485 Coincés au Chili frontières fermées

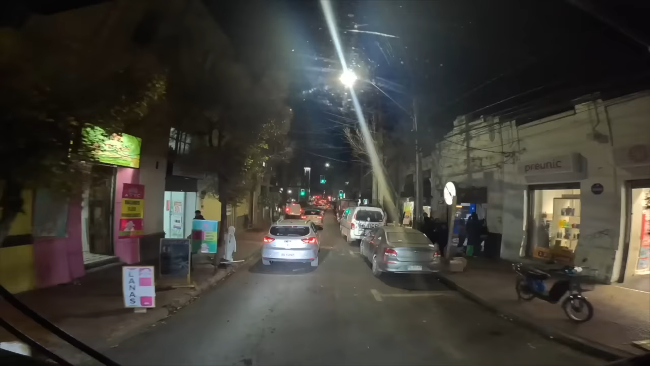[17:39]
le propriétaire nous a dit qu'on pouvait se garer là pour la nuit et que normalement personne ne va nous
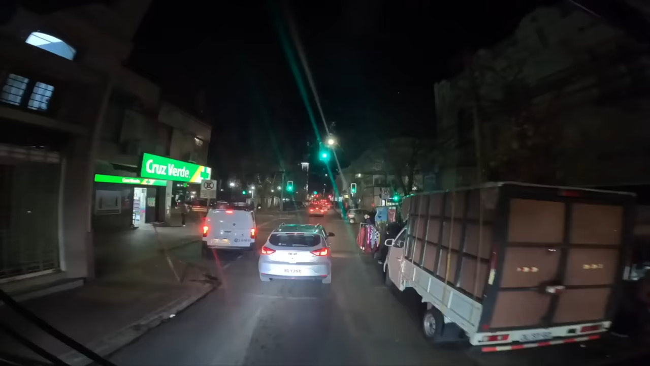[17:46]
embêter même s'il y a des gros panneaux interdiction stationnés aux camions de toute façon on n'était pas les seuls camions stationnés il y en
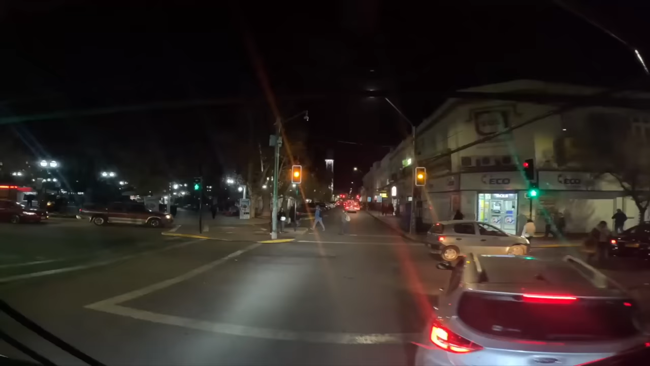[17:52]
a ça fait une semaine qu'ils sont là bravo le feu rouge Julien et évidemment on est en plein milieu de l'or de pointe dans la ville quoi
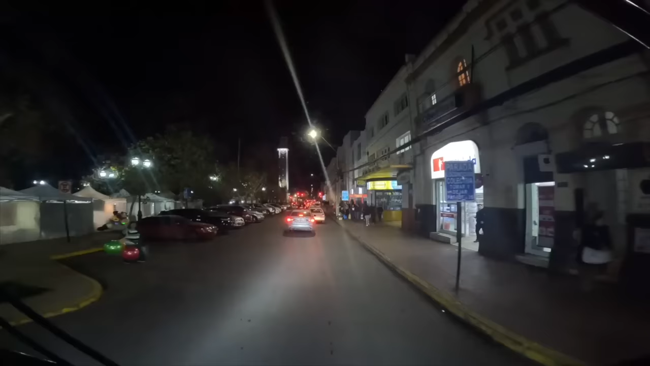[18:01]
comme d'hab et comme ça demain on récupère la chambre à air et peut-être vendredi
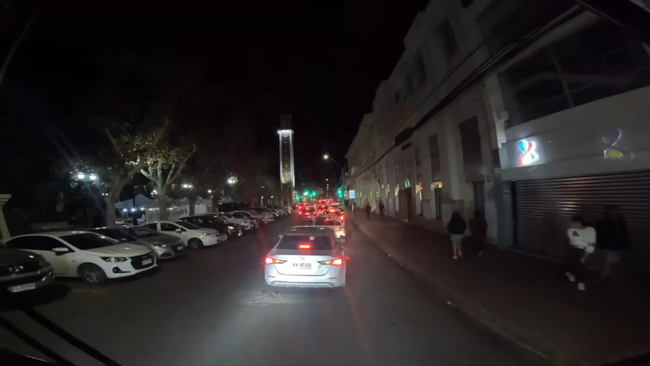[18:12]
nous parle de vendredi mais il y a quand même un gars qui m'a dit ah ils vont refermer le passeau on lui dit mais en fait il n'est même pas ouvert il dit ah ouais mais il va neiger bientôt alors on a regardé pour la ville ici il ne va pas neiger mais dans les hauteurs on ne sait pas quoi en tout cas vendredi ça fera combien ? 20 jours que c'est fermé du coup ? ouais 20 jours de fermeture c'est assez exceptionnel alors c'est pas tant la neige qui a posé problème qu'il y a eu des grosses pluies et les pluies ont emmené la route donc en fait ils sont en train de refaire les routes là
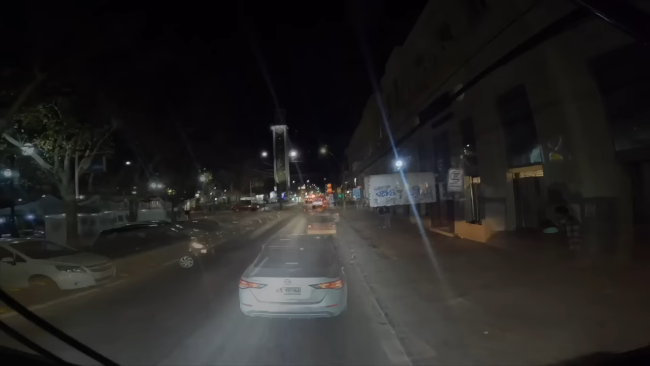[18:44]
bon voilà on est de retour dans la rue des Goméria notre superbe bivouac et on va à droite là
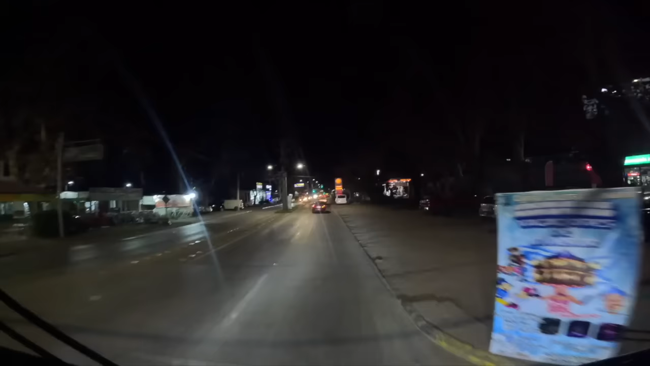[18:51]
tout de suite je ne vais pas me garer pile devant chez Papy juste à côté de chez Papy